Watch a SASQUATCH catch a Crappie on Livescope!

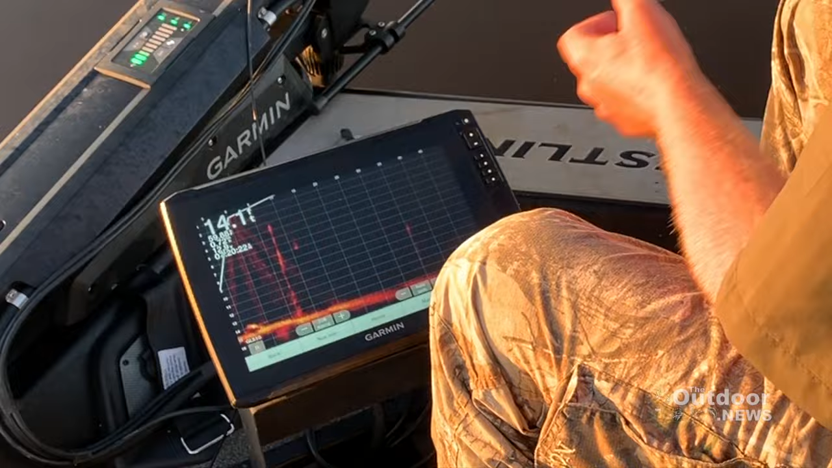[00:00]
Here's our same fish. He's 10 still 10 foot away. We'll try him again.
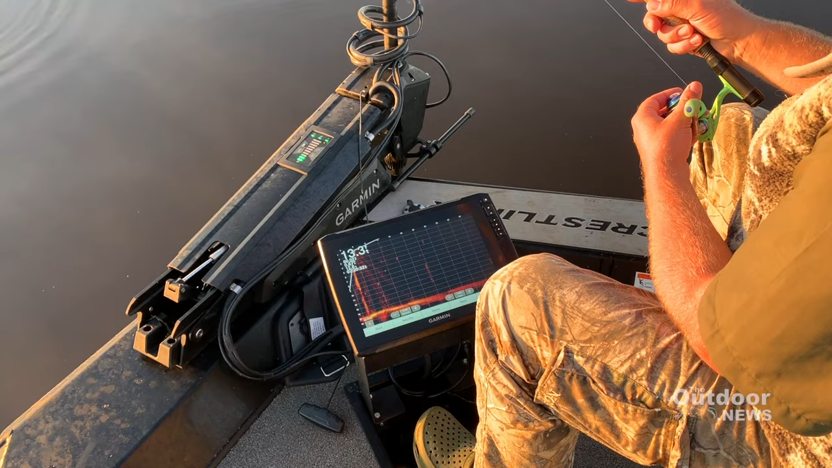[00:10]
That's why I'm right by it again.